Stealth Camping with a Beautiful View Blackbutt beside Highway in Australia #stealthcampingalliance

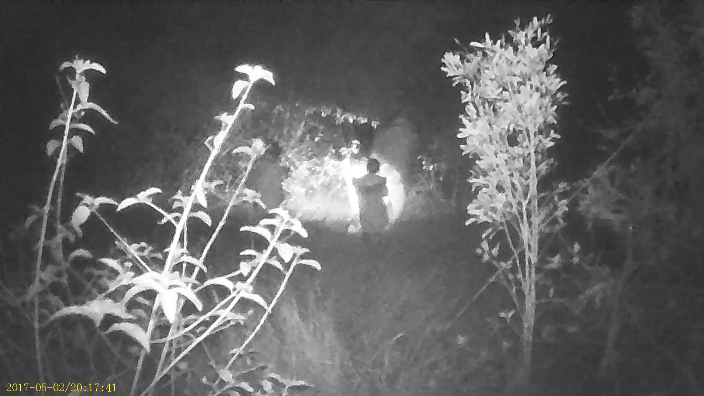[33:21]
Although there was this one creepy blue light at the end here. We don't know what it is. Maybe an orb? Don't know. That light comes up a different colour, but... So...
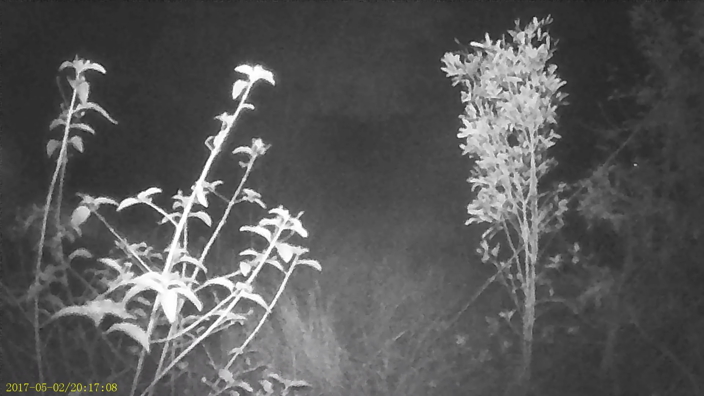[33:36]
Possibly an orb. Tell us in the comments what you think it is. What is it?